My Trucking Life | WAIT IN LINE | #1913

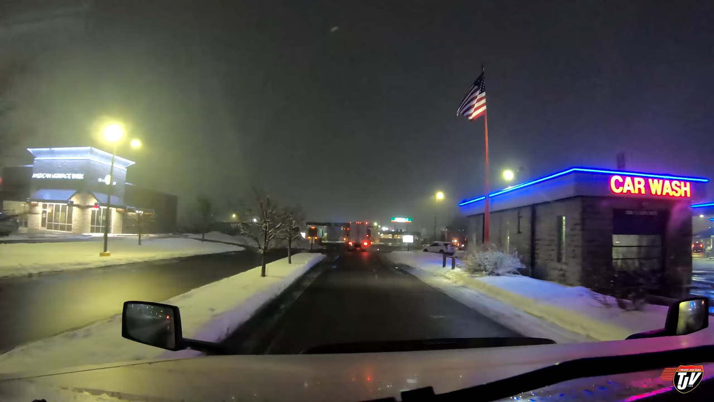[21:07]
Clearwater, Minnesota. It's only 630. There better be parking.
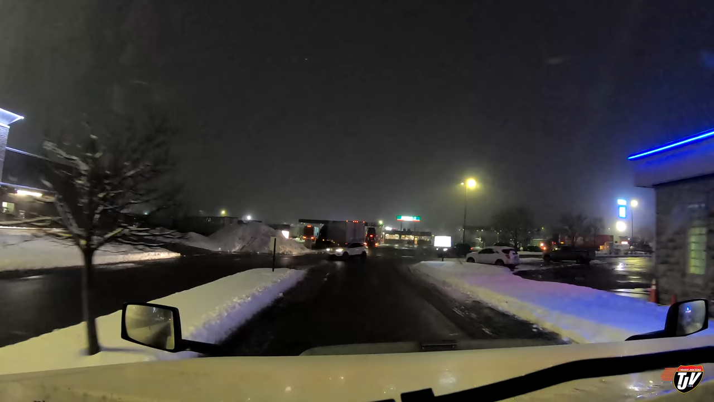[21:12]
Tell you what. There better be parking for me. See, I want to go off to the left here and check the parking lot to the left. It's just hopefully nobody's going to be coming out because the driveway is very narrow.